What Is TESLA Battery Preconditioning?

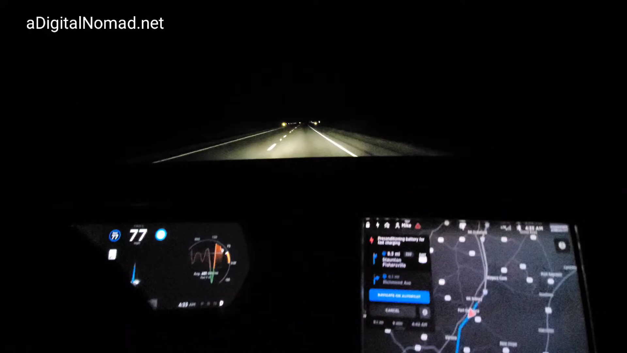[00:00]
Alright, I am driving down the road as you can see with autopilot and I've noticed this on the new software version.
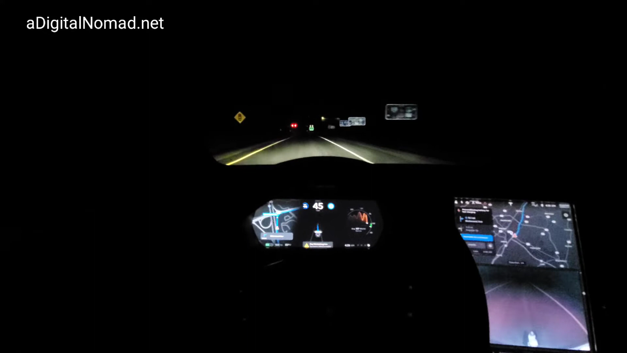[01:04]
It's going to signal me here off the exit.
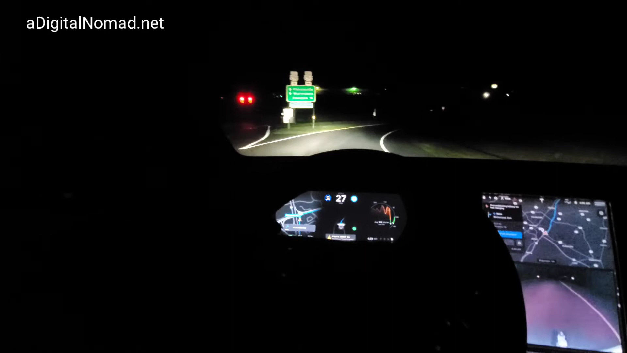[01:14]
I've never seen it do that before. This looks kind of new.